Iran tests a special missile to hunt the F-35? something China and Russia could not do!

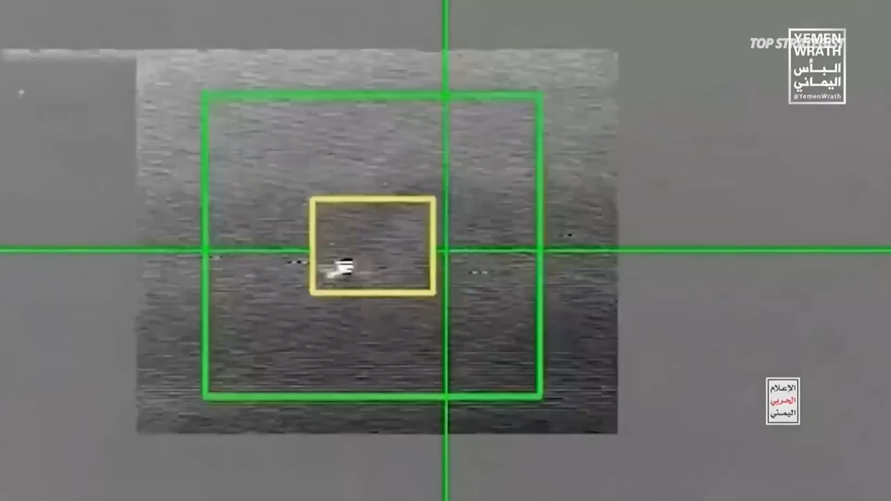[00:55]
Central Command's ability to conduct reconnaissance and precision strikes.
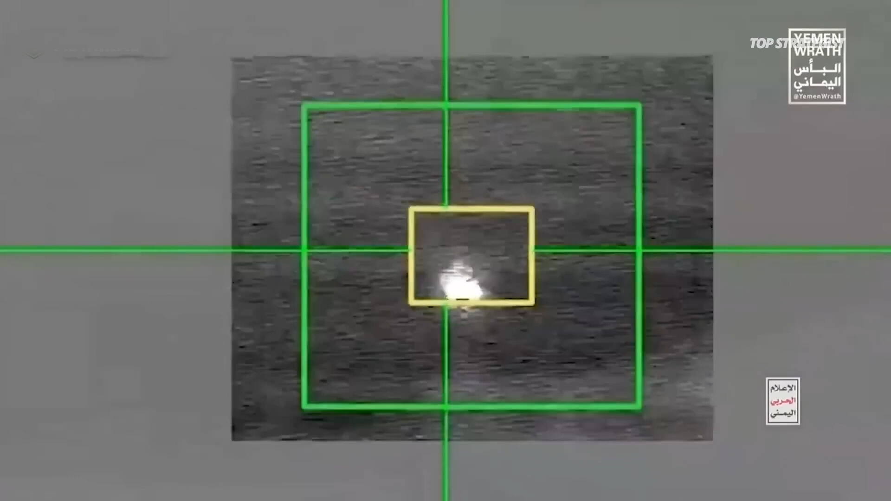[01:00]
Analysis of newly released information reveals that the secret to the Houthi's success lies in their use of infrared sensors.
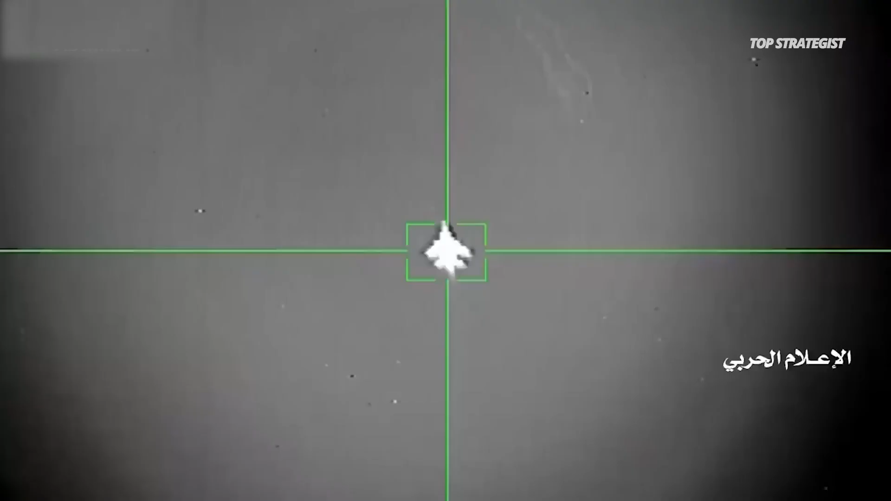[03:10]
Unlike radar-homing missiles that use electromagnetic waves for guidance, these missiles operate passively, tracking the heat signature of an aircraft's engines.
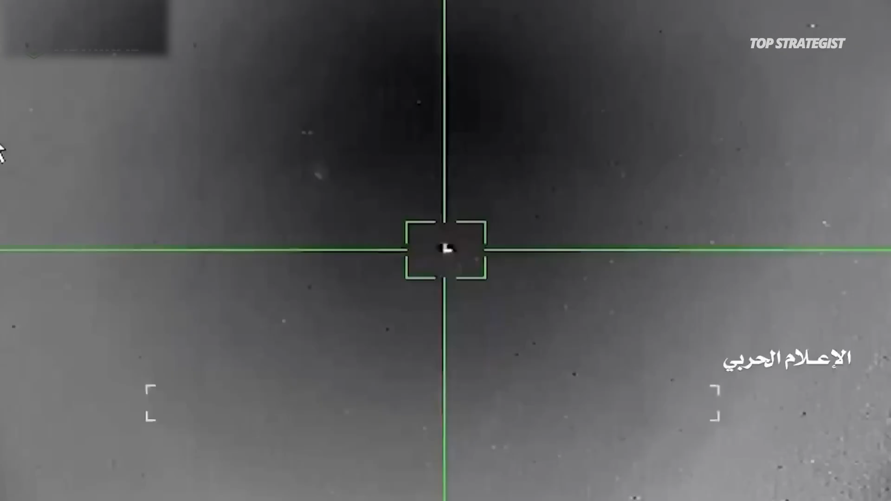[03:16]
The significance of this lies in the fact that the F-35's electronic defense systems are primarily designed to counter radar threats.